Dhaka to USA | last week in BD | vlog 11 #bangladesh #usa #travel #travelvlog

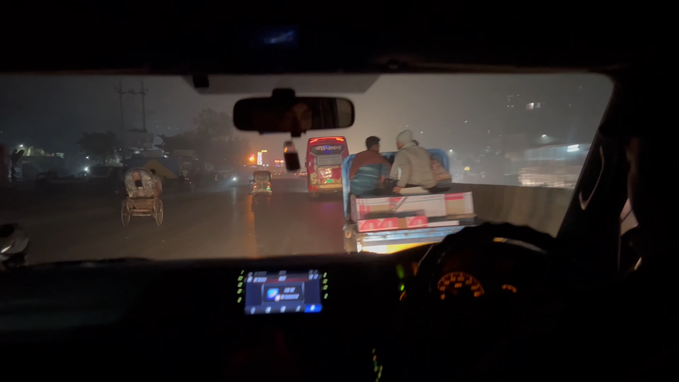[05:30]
We need the evacuation emergency. Yes, everyone give me a space. All the cars giving us space.